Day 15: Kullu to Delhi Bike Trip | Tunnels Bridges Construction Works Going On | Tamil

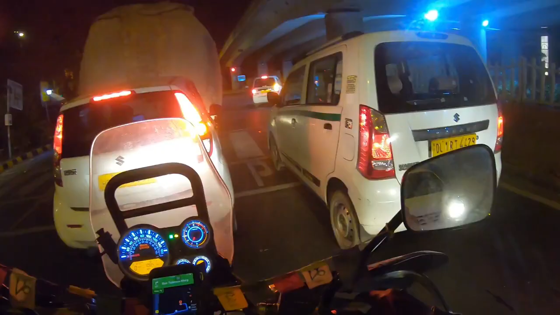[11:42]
அந்த ஒன்றரை மணிக்கு நைட்டு அங்கே அவ்வளோ டிராஃபிக்குங்க, செம டிராஃபிக். அதுலேயே கொஞ்சம் நேரம் வெறுப்பாகி போச்சு. ஆனால் இது இவ்வளோ டிராஃபிக்கான ஏரியாவாக இருக்குது அப்படின்ட்டு.